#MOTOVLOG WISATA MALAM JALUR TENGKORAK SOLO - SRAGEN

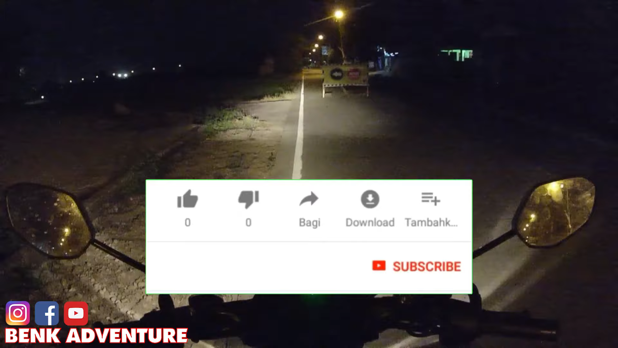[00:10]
Semoga dalam keadaan sehat selalu. Oke teman-teman, pada malam hari ini saya mau ajak para pemirsa untuk moto vlogging di Pantura, tepatnya di Jalan Raya
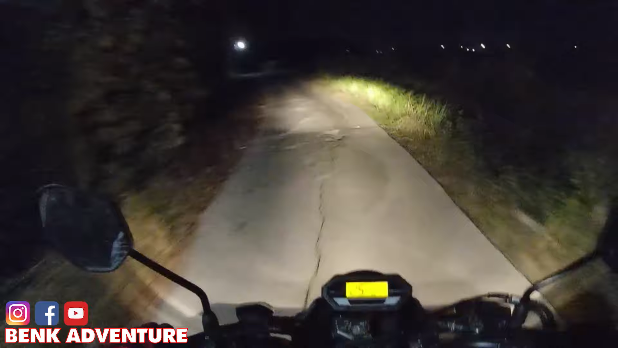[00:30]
Sragen Solo Ngawi. Saya mau ke Grompol. Waduh. Saya mau ke Grompol ini teman-teman. Dari Sragen lewat ring road, dan ternyata ring roadnya itu ditutup, diperbaiki. Terpaksa saya lewat kampung-kampung ini teman-teman.
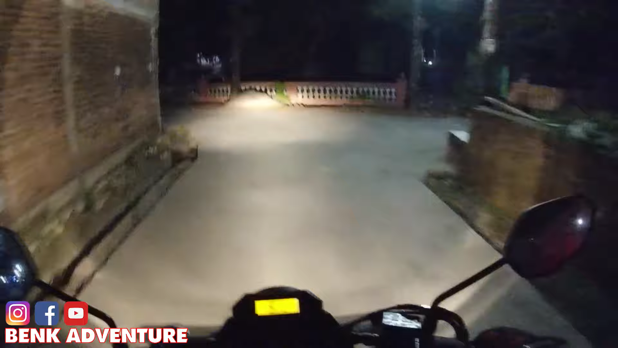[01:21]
Kanan apa kiri ya? Nah, itu dia teman-teman, ring roadnya itu. Tapi karena diperbaiki, terpaksa kita lewat tengah kampung ini. Itu dari Sragen lewat ring road
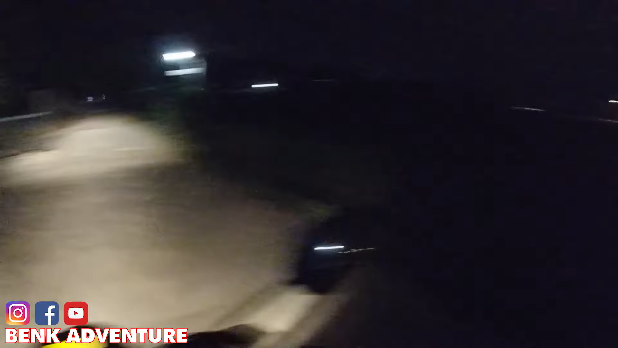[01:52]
utara, nanti tembusnya itu di Bangjo Pungkruk. Kisah raya. Lewat kene weh.
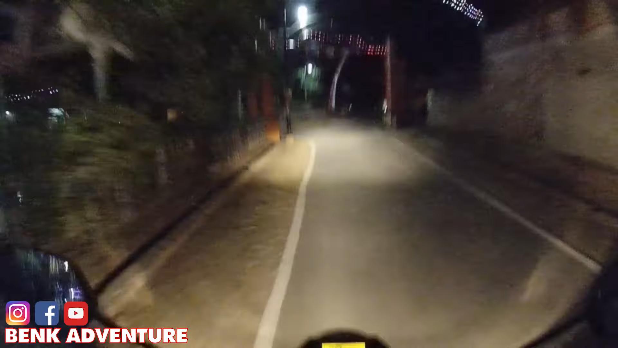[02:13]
Nah, ini dia teman-teman. Udah. Oh, ini tembusnya di sebelum Pungkruk iki, batas kota iki, teman-teman. Oh iya.
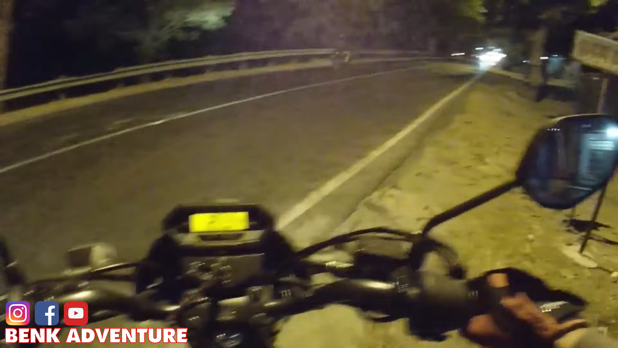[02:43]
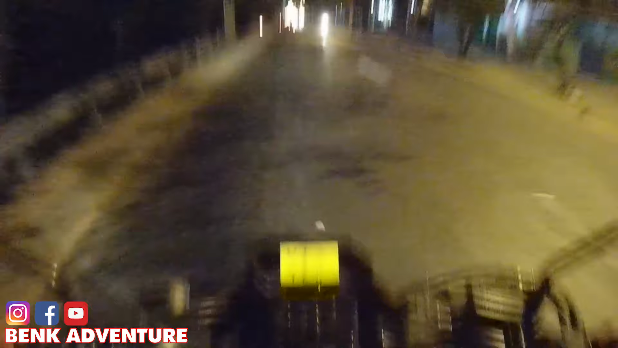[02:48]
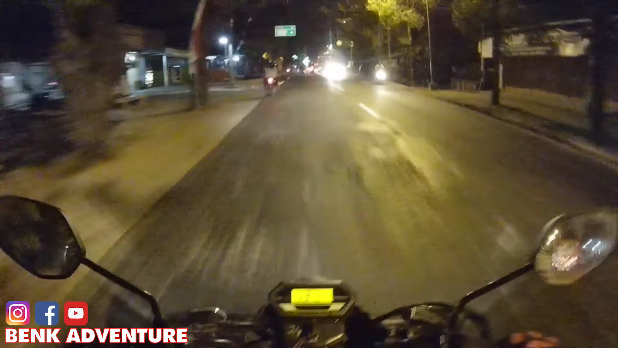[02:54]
Ini Bangjo Pungkruk ini teman-teman. Tadi kalau kita lewat ring road itu tembusnya sini, karena tadi nerabas-nerabas tengah desa. Ini jalur utama ini teman-teman. Kalau sampean mau ke Surabaya dari Solo lewat jalan arteri, masih bukan jalan tol, pasti lewat sini.
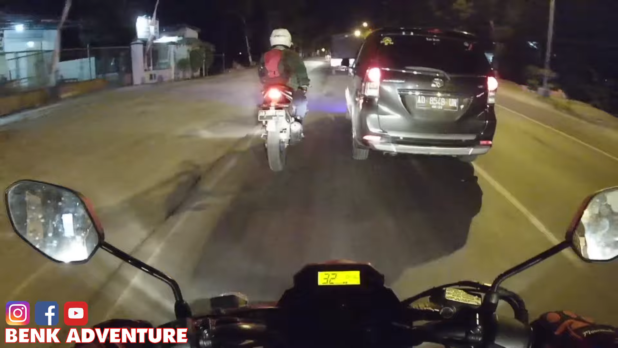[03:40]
kalian mau lewat sini, mau salip menyalip, itu sangat-sangat berbahaya dan harus ekstra waspada. Apalagi kalau tengah malam itu bus-bus Surabayanan Sumber Kencono, Eka, Mira itu wis
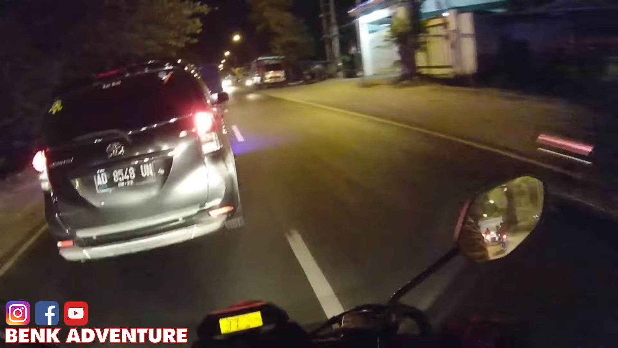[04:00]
gila-gilaan pokoknya nyopir raja jalanan.
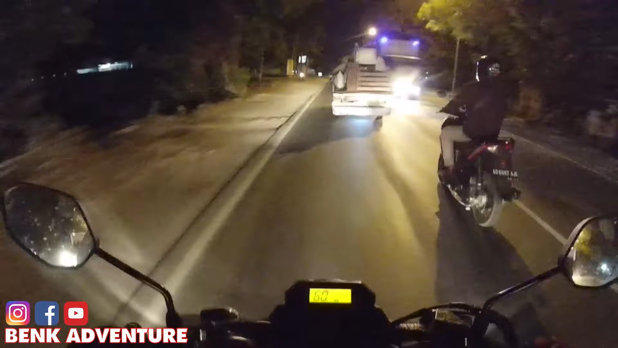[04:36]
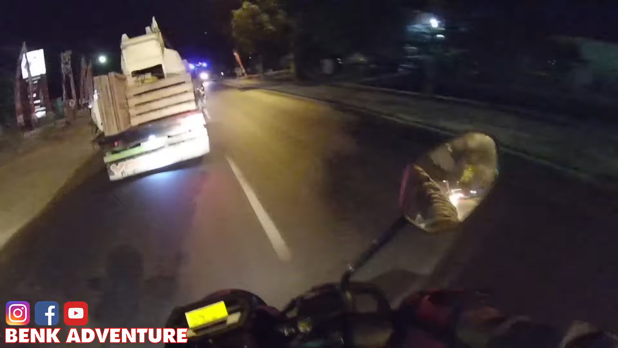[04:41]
Jalannya lurus dan sedikit bergelombang. Jadi kadang juga gatel ini teman-teman, mau pengennya kalau lewat sini pengennya bentot gas terus,
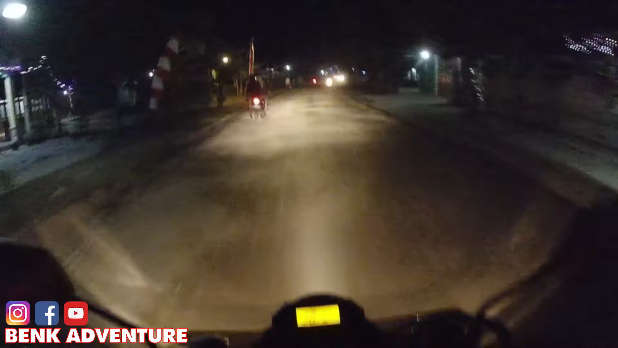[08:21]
Waduh. Pelan-pelan teman-teman, ini sirtu us media uruk ini teman-teman, karena jalan di sini itu apa ya, kalau di aspal rusak karena jalan itu lebih rendah daripada
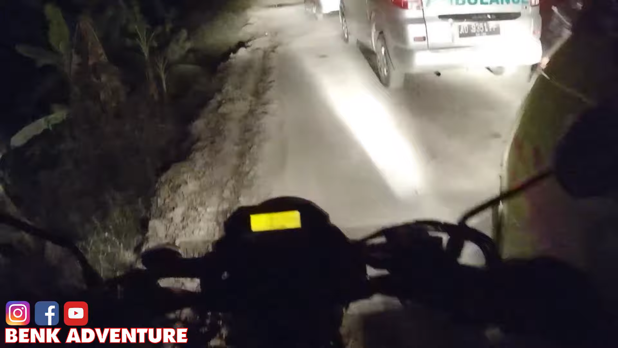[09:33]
Ini baru diberlakukan satu jalur ini. Oh, karena dicor, jadi jalannya ditinggikan habis itu dicor. Oke teman-teman,